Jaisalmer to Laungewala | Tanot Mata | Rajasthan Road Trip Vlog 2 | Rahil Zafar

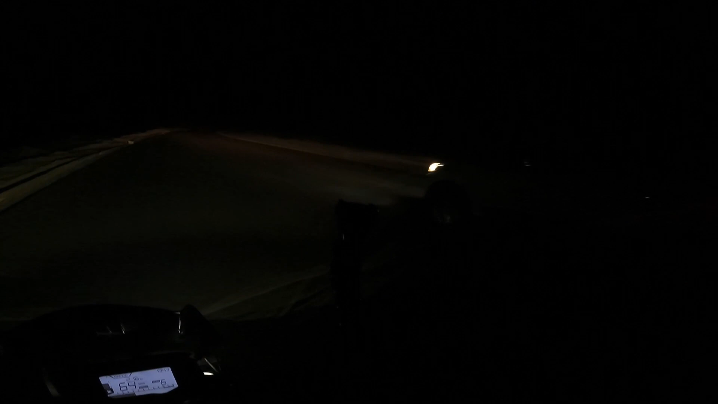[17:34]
अच्छा लगता है ना जब सुनसान रोड पे एकदम से कोई गाड़ी नज़र आए तो। रोड ख़राब मिली है यहाँ पे, यहाँ कुछ हो गया।
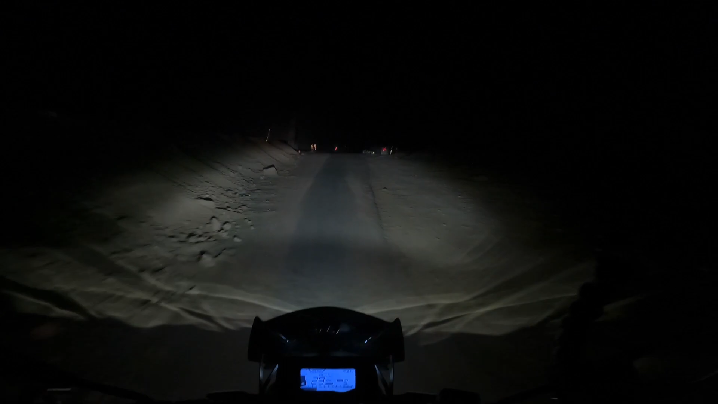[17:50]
हाँ जैसलमेर 70 किलोमीटर है, अभी थोड़ा आगे चल के ना रुक जाते हैं, 20 किलोमीटर के बाद रुकते हैं, ठीक है?